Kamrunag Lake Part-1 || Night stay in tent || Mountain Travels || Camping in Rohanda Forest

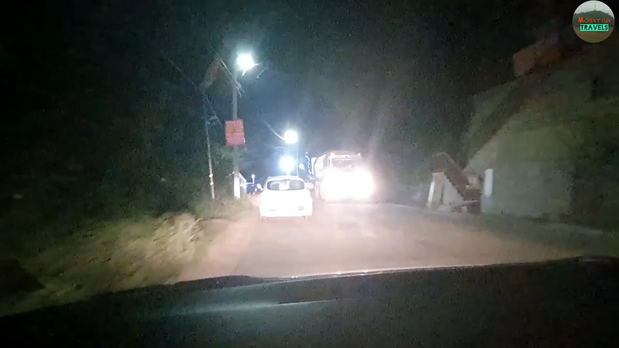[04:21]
लोग अभी बहुत लेट हो गए हम लोग, अंधेरा काफ़ी हो चुका है, रात के 10 बज रहे हैं इस टाइम पे। तो अभी मुझे गाड़ी ड्राइव भी करनी पड़ेगी, और आई थिंक आगे का वीडियो मैं आपके साथ शेयर नहीं कर पाऊंगा, तो सॉरी उसके लिए।